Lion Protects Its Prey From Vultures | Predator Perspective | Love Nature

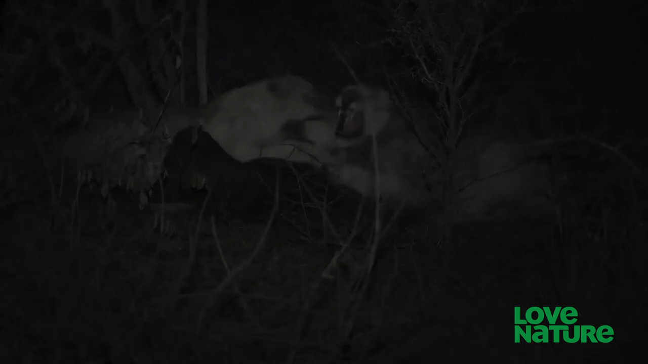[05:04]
dinner time in a lion family can be a noisy affair
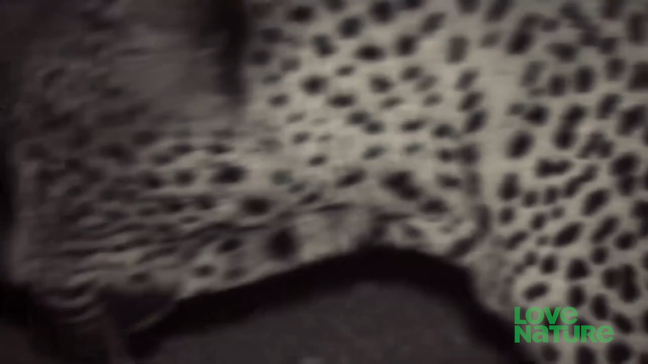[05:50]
the big five's more elusive cat does scavenge sometimes
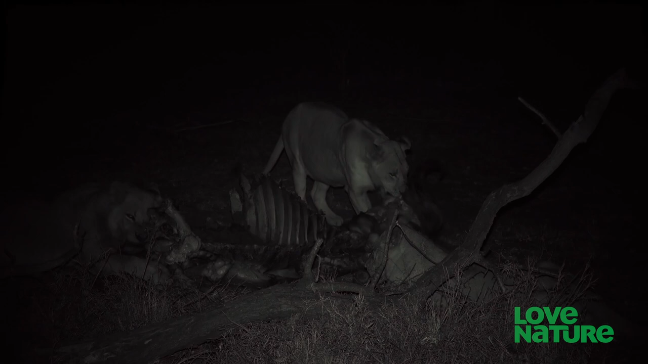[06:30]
the males eat up to 88 pounds and the females around 44 at a time that's about five times their daily food requirement